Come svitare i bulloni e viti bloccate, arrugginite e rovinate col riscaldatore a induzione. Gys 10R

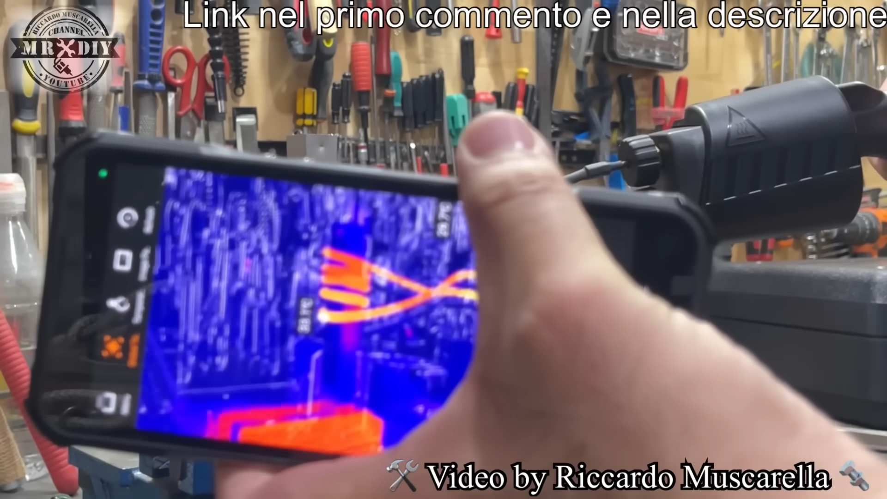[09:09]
rendervi conto vedete la temperatura attualmente 37 31 gradi quindi
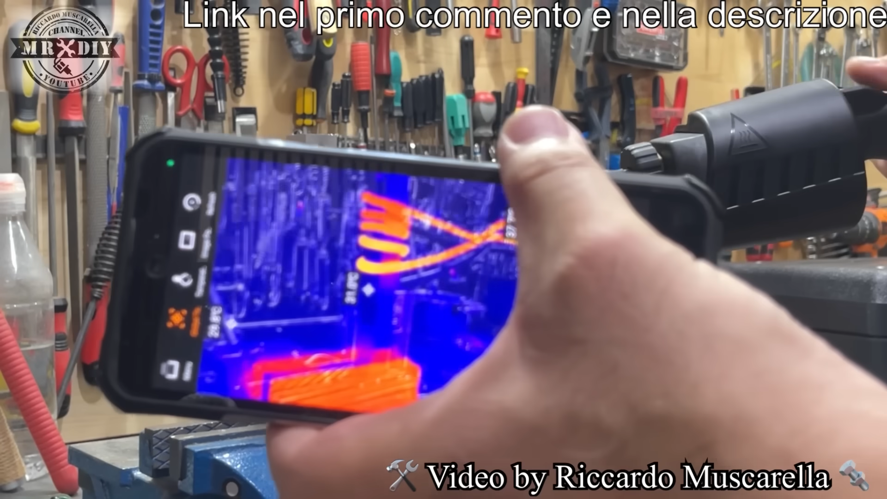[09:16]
lo avvio e già sta cambiando colore quindi
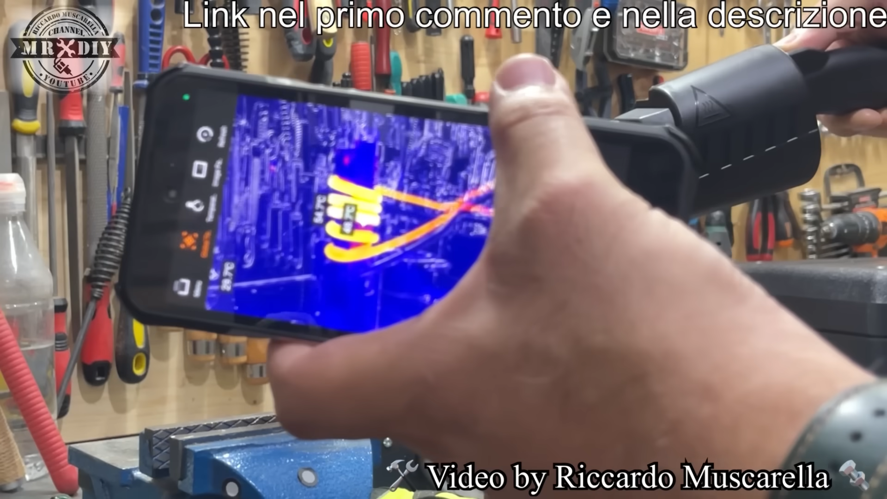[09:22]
almeno la spirale sta cambiando colore ma anche l'alluminio guardate la parte alta quindi
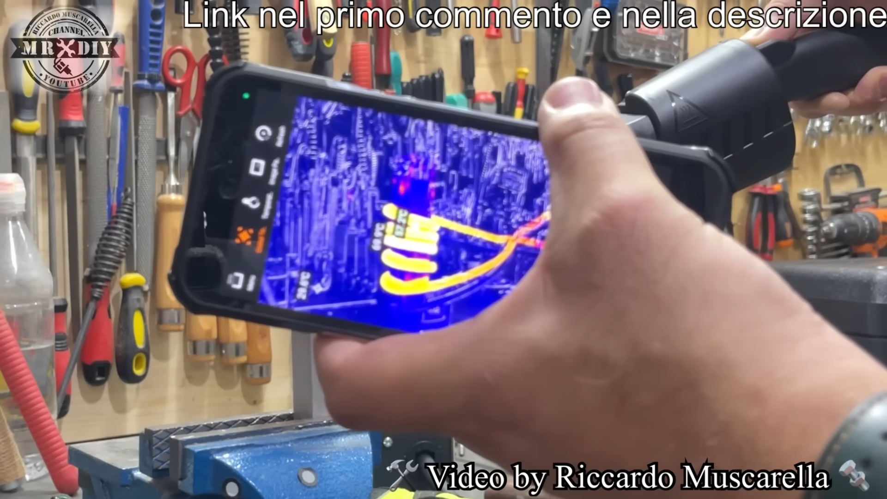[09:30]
abbiamo raggiunto 70 gradi 80 90 100 e tutta la barra in alluminio sta cambiando colore anche dall'inquadratura spero
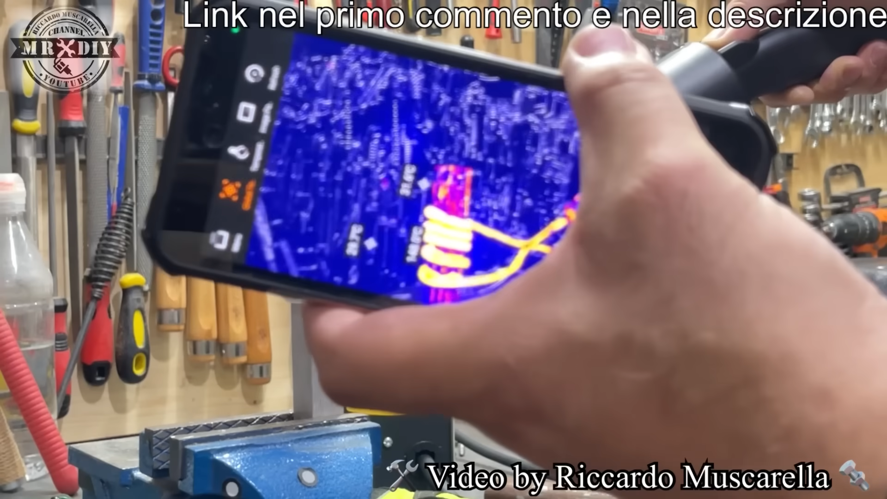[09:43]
si riesca a capire 160 gradi 170 si
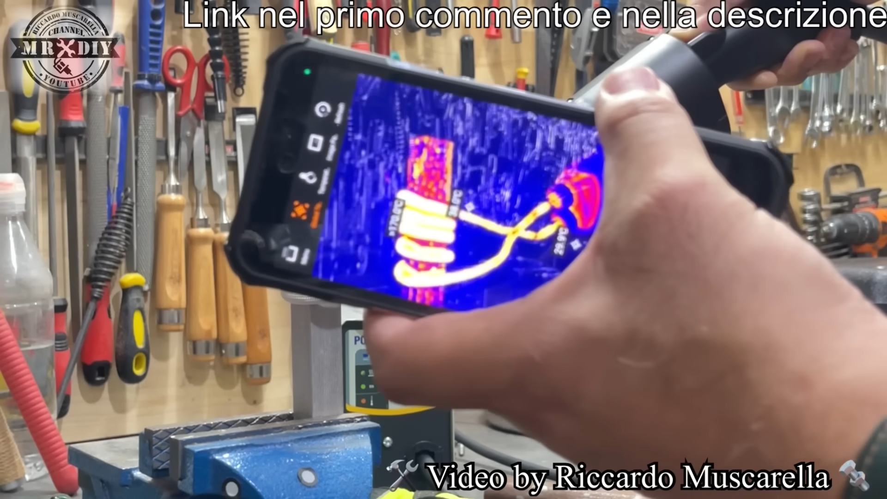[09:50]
decisamente si sta riscaldando quindi rimuoviamo la spirale
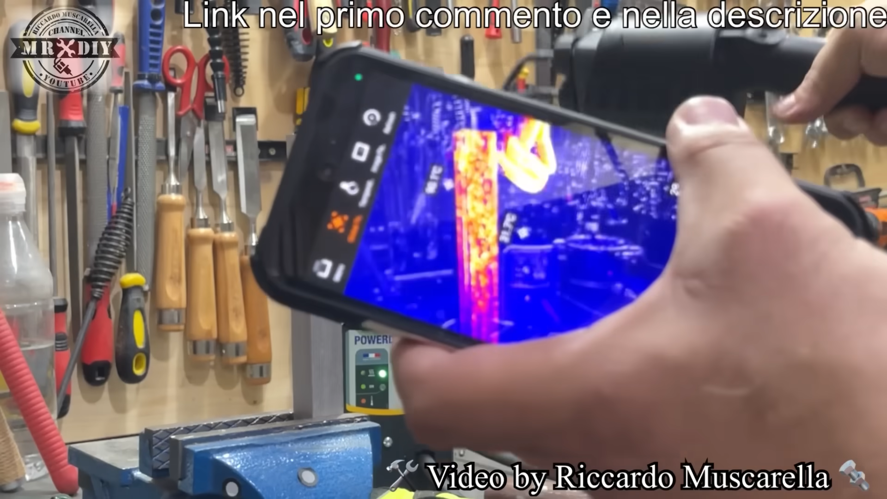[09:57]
e guardate la barra anche se la messa a
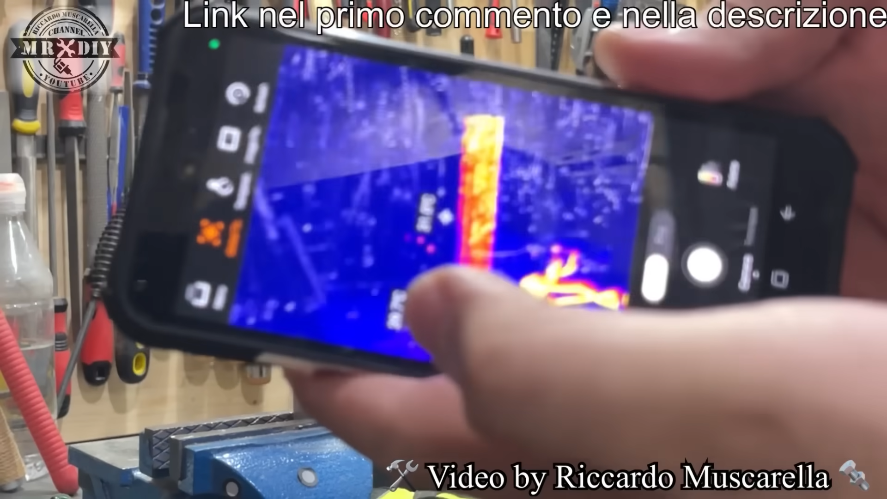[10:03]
fuoco non aiuta quindi così
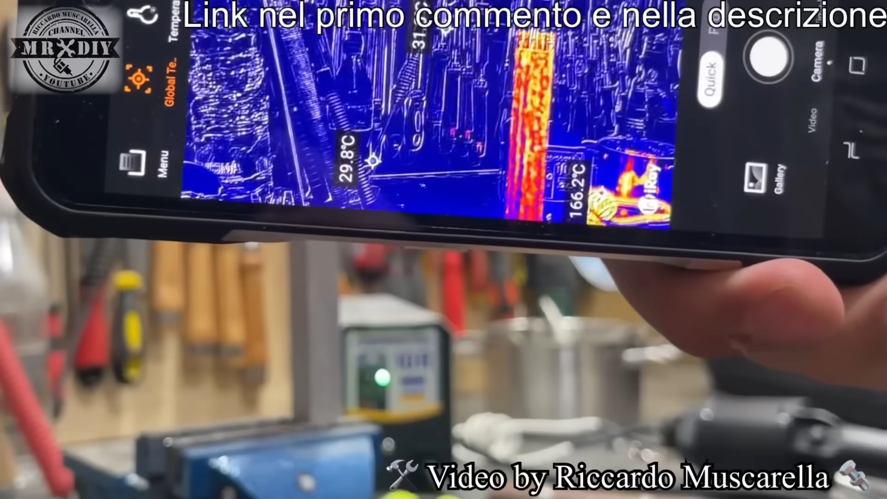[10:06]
si dovrebbe capire meglio non so se prima si è visto però comunque non è un test scientifico
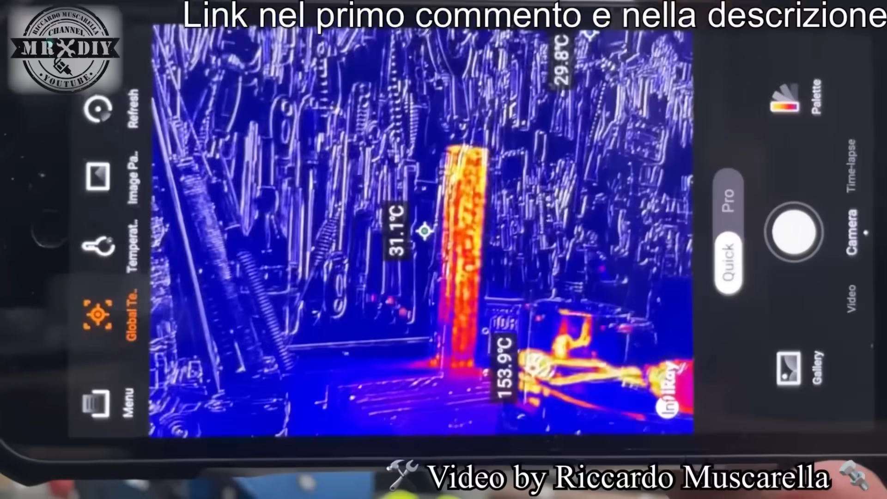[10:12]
On screen: spot 31.1°C
serve solamente a farvi vedere che anche l'alluminio si è riscaldato
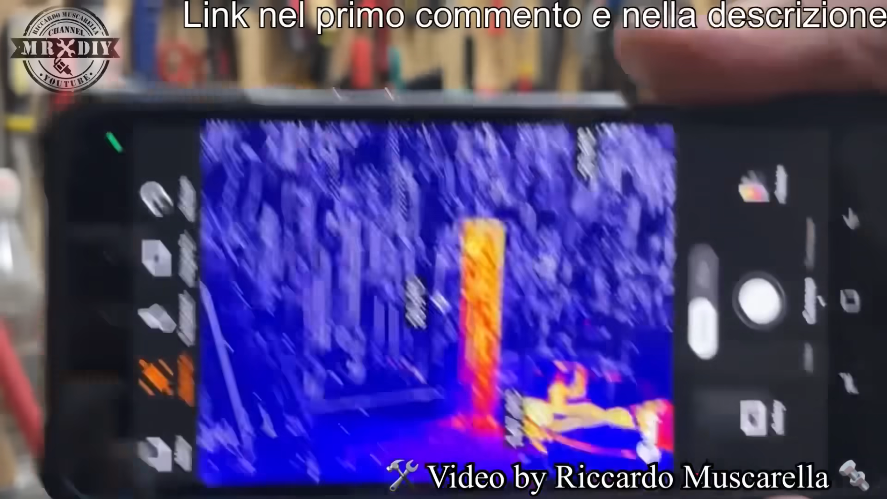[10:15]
però non abbiamo come con il ferro la parte che diventa incandescente
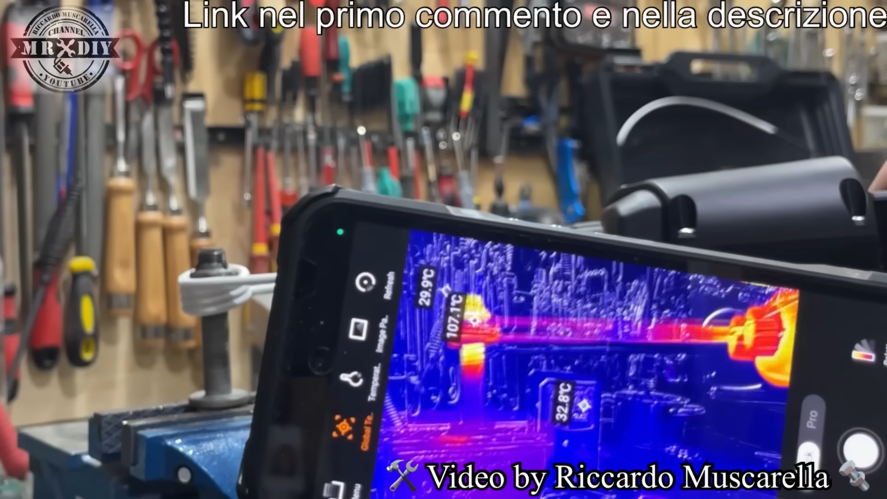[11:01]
e già dalla termocamera si vede che ha cambiato colore immediatamente si vede il fumo che fu riesce quindi alterniamo faccio vedere sia il il dado ogni tanto inquadro
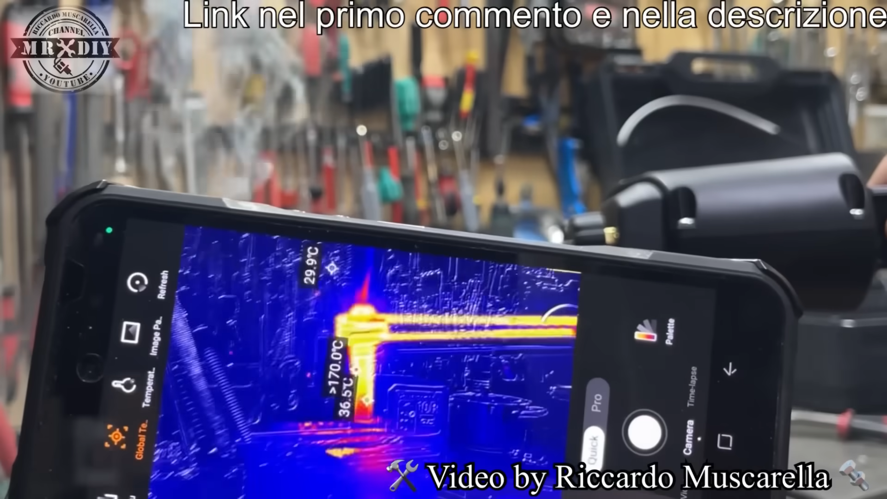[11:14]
così siamo già a 170 gradi ok guardate mi